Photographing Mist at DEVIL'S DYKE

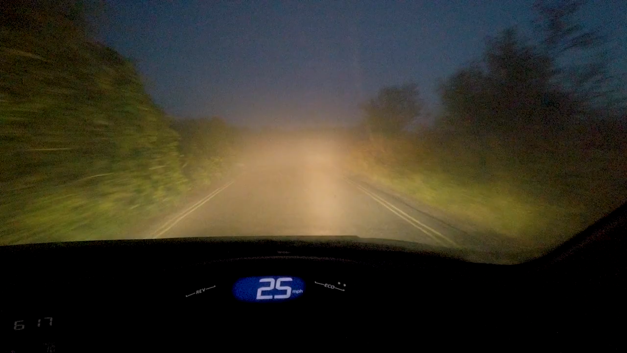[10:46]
mist lots of it oh look at the clouds over there